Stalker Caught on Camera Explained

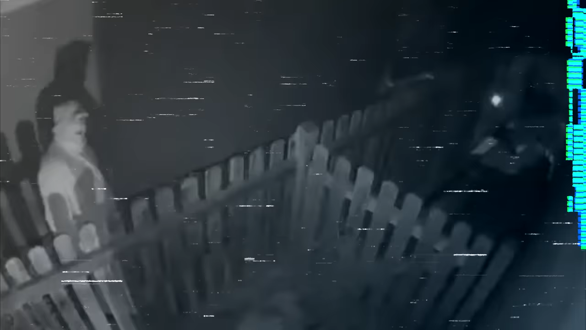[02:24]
It starts with him just giving the camera a creepy smile, before he eventually starts to interact further, through disrupting the camera by shining a light into it,
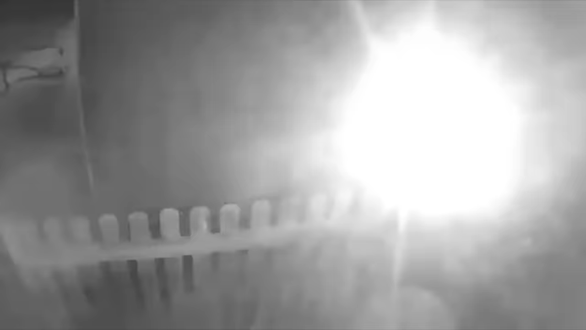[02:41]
as if telling him, I see you.